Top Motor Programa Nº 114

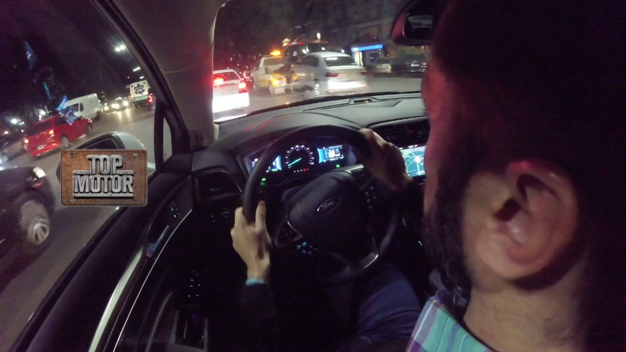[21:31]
este también lo imita y sigue siempre manteniendo la distancia que vos hayas seteado.